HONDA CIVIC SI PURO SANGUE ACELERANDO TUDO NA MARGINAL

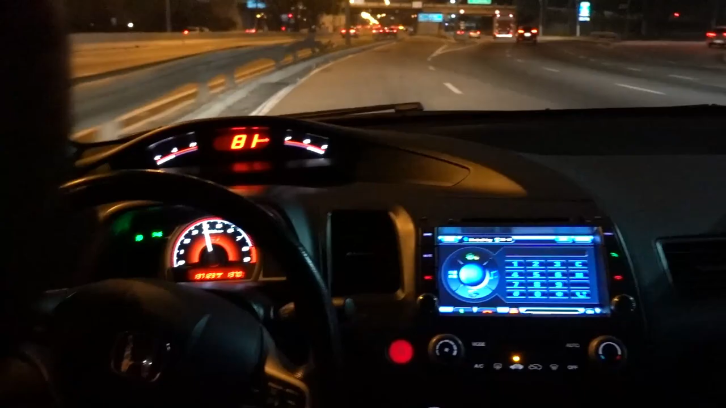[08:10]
Muito gostoso Então ao invés de acabar tendo um papo e Desenrolar, vocês já assistiram, já ouviram a história do carro Então eu vou deixar vocês curtirem Um rolê de um Civic SE Stage 2
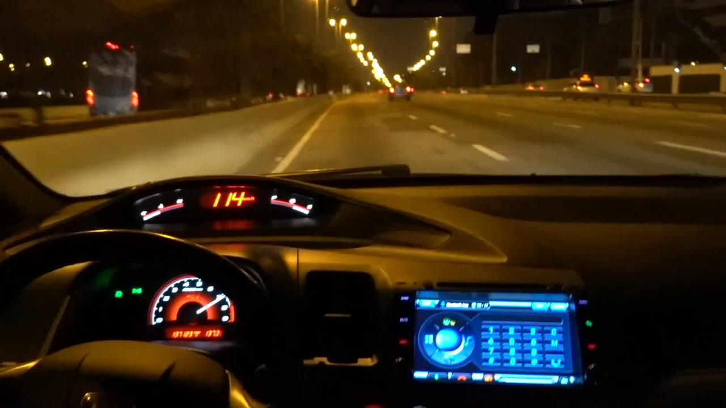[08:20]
A suspensão da avança é boa Muito boa, velho O bagulho dando ao chão é inconfortável, velho Nunca vi isso Ele gruda